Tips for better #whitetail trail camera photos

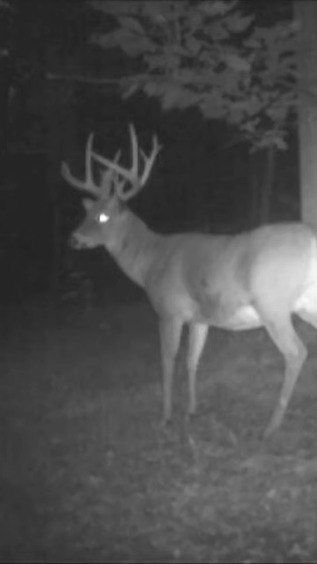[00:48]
We'll be able to age them on the hoof. And you know, the best part about it, we won't be spooking them.